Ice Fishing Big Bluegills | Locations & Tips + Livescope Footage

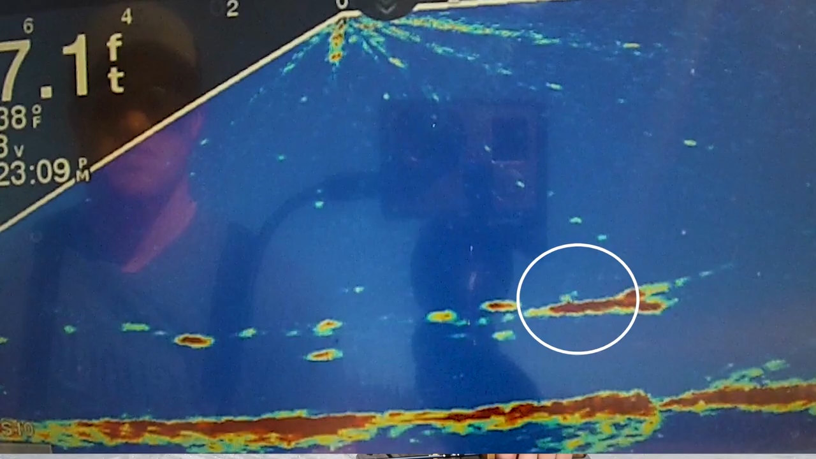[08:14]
Just like in your ultrasound there's always a little bit of that dead zone where these beams are crossing. So that one specifically, that fish, I had a tough time seeing right away because it was kind of in that dead zone.
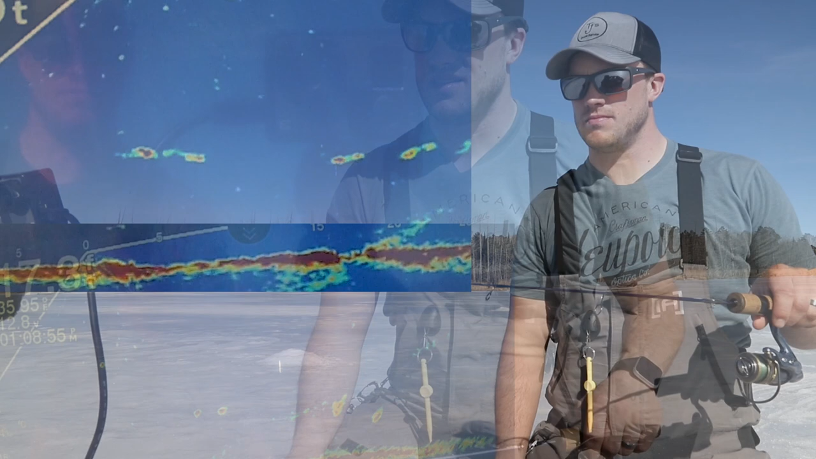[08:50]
So we're going to keep trying to get on them. Oh, and then I whiffed. Come on. Hopefully I didn't get my bait. Coming back.
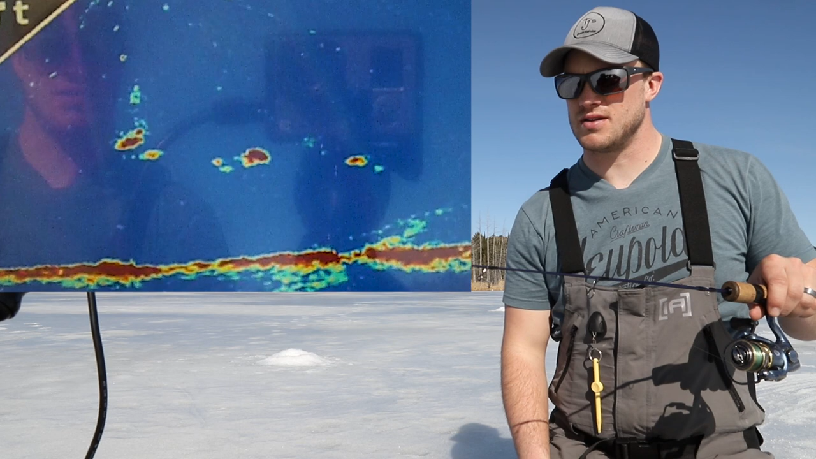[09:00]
Feels decent again. Nope, not decent.
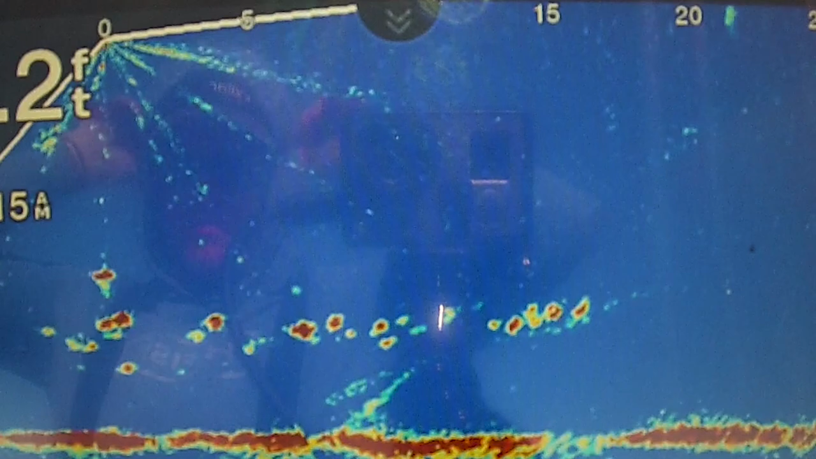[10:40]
Sometimes I can sit on a school for a little while, but most often it's where I can maybe catch one or have a bunch come and look, but don't actually catch any. When the fish move through, then I'll zoom out, scan around,
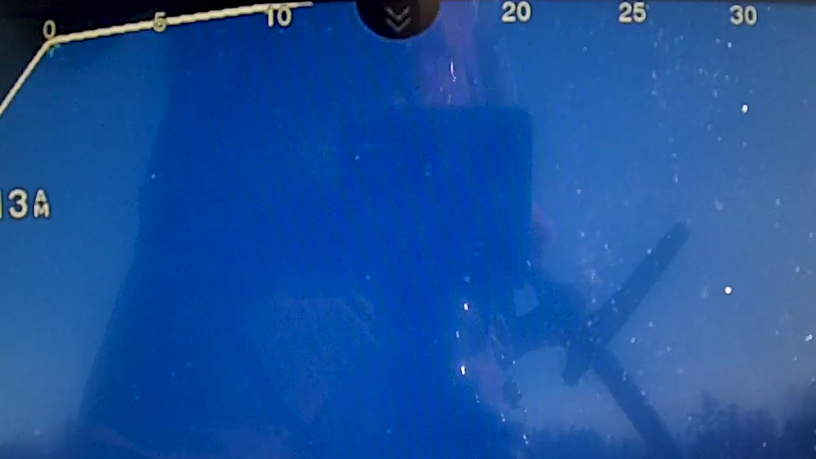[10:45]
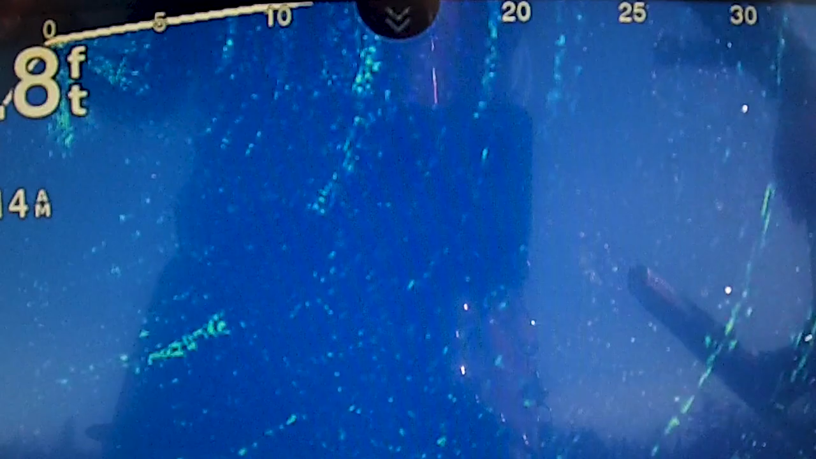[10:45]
try to find the biggest school that I can and go and get on them or even a little bit out in front of them so I can kind of maximize the time that I'm around them. These fish have still been pretty spooky, so I'm not able to get on them as long as I would like.
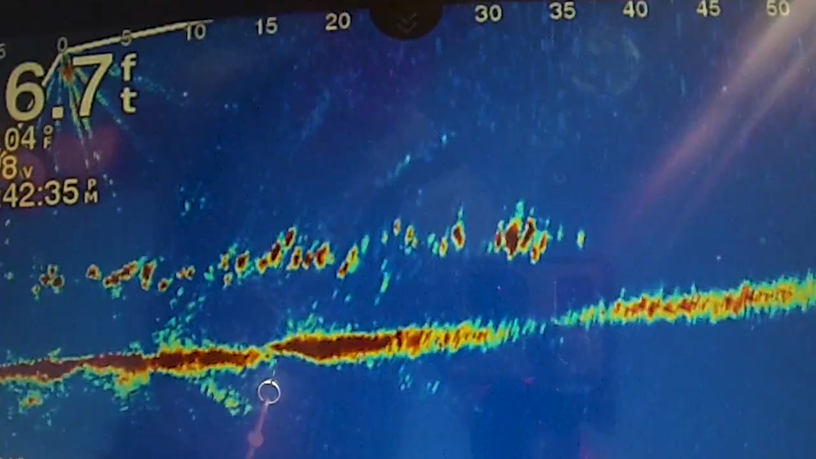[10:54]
I'm having to move around a lot. And then if I do get on a school, then I'll zoom out so I can see everything in a little bit more expanded way.
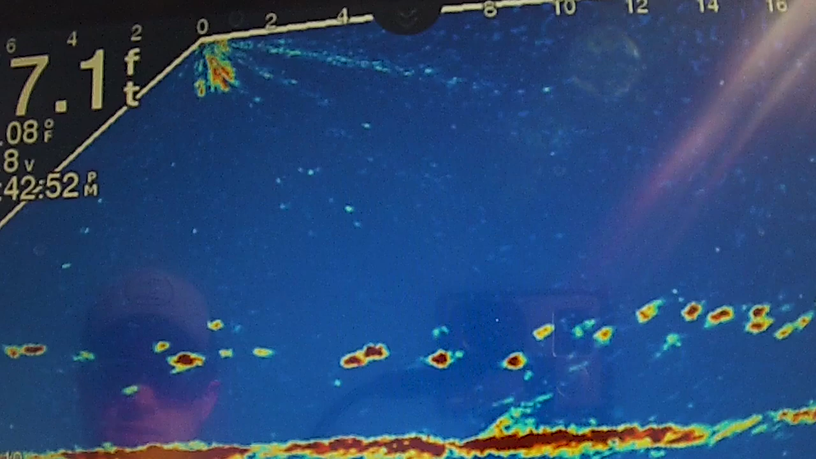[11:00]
And so that way you guys can see as well on the live scope kind of what I'm seeing. It makes it a little bit easier to see the fish, see them coming through. That one looks like a good one. Oh, come on. That's a good fish. Come on. Oh, man, that's a big one. Looks good. Oh. There we go. That wasn't the one I think I saw first. This one came in from another side. Not a big one.
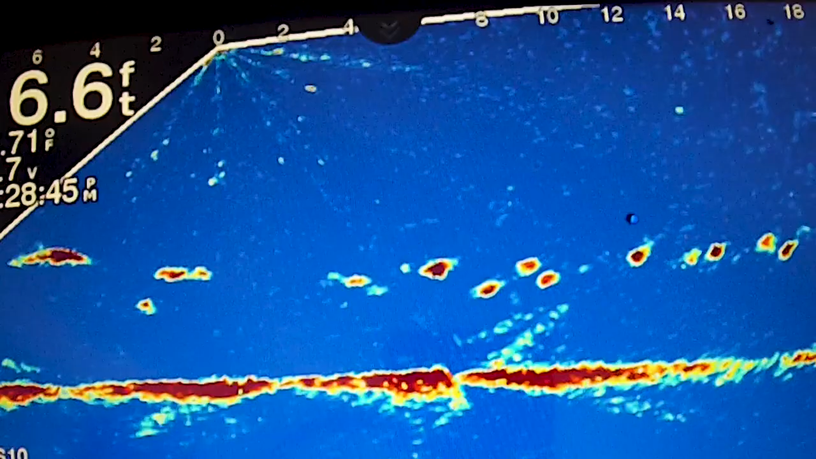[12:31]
But I found these fish kind of cruising the same depth that I saw them over the basins in that 15 foot range. But they were about one to two feet off bottom. And I found them in that 16 to 17 foot, in that, like I said, intermediate type flat.